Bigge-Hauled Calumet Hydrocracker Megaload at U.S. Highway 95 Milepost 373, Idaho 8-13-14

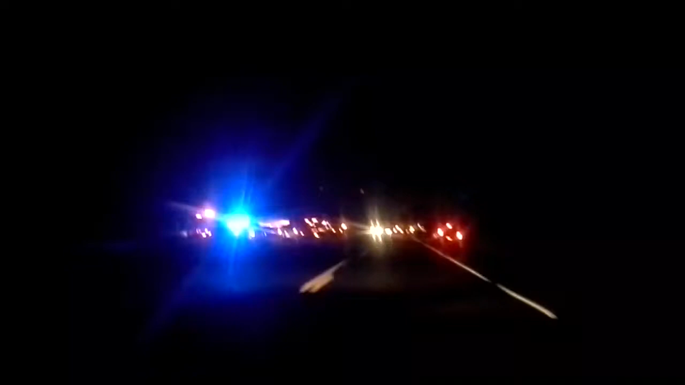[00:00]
So we're at the site of the parked megalode and there are tons of vehicles swarming around here and it's looking like they're going.
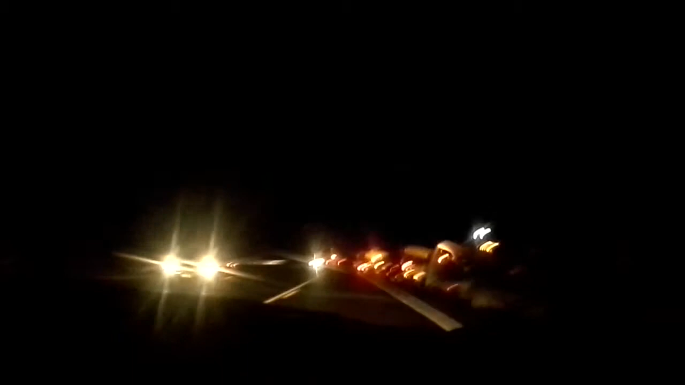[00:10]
Even though there's major severe thunderstorms broadcast for tonight. So many vehicles all over the road. And right now we're behind. We should just pull over here. Pilot car. And that's it. We're at milepost
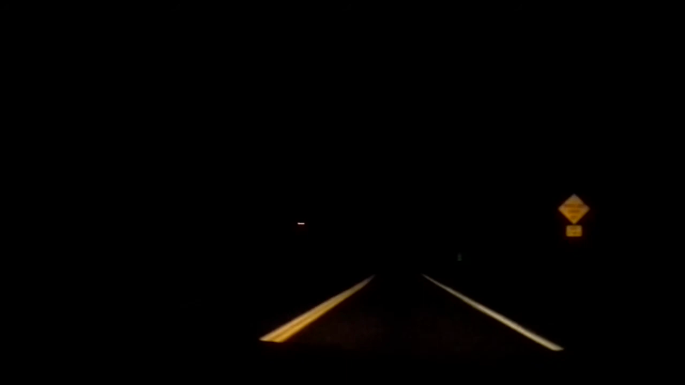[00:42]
373 and it is 9.48 on August 13th, Wednesday night.